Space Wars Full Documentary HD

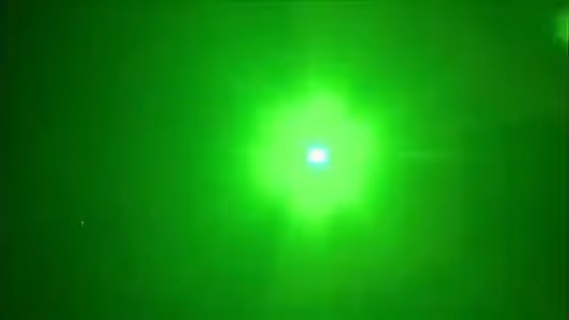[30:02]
In fact, the laser beam is so powerful, it actually damaged our camera as we recorded these images when dust particles deflected part of the pulse into the lens.